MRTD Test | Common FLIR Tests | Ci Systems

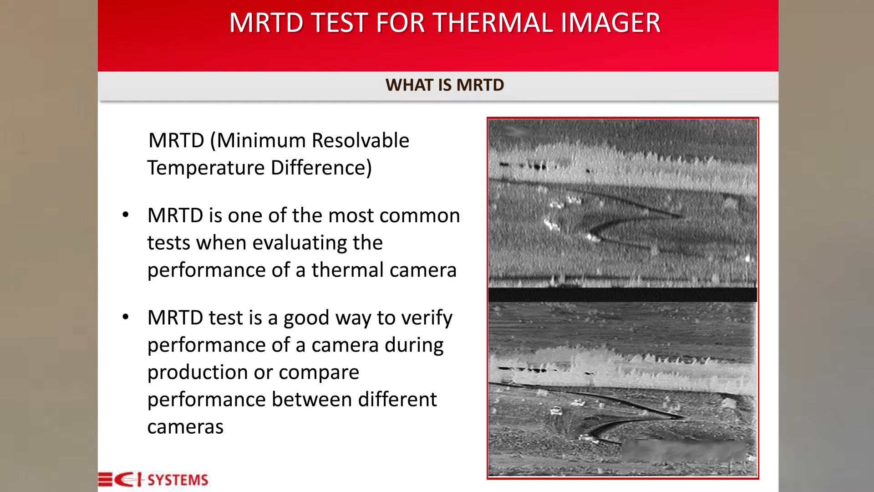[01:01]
MRTD is a test that helps us evaluate the performance of a thermal camera. It enables the user to estimate the performance of the camera in the field by measuring the probability of detection,